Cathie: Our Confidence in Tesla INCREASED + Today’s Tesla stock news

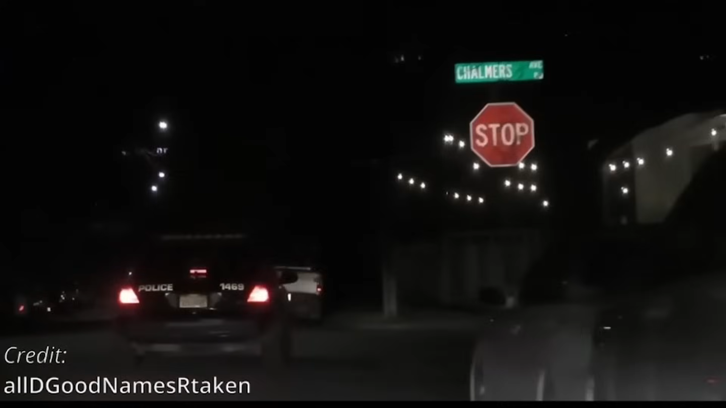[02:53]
In North America even the police do not stop at stop signs and this is very typical.